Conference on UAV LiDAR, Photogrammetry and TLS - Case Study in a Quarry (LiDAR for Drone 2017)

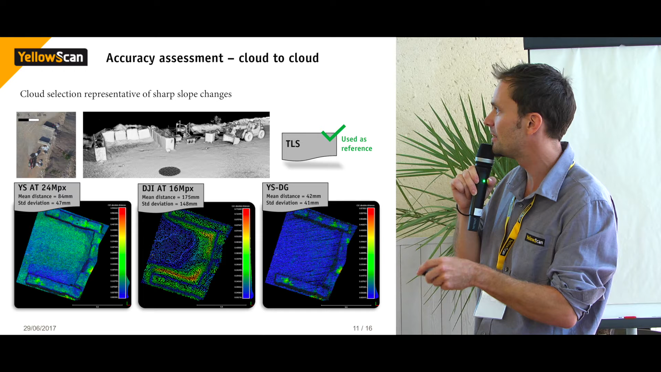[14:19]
And the high rate imagery shows a bit similar stuff in terms of accuracy. It's just that apparently this was shifted a little bit. So you get a bit of a constant shift to the data set. But what's interesting here is to look at this product. And you're starting to see those sort of errors creeping in.
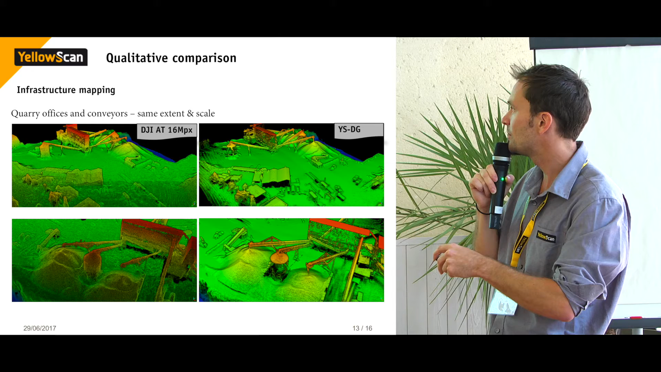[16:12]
You see the sort of dropping effect on the data set linked to the photogrammetry. While you don't really have the same in the LiDAR. So the LiDAR is because it's an active measurement. You're able to actually transit your LiDAR beam directly to the object.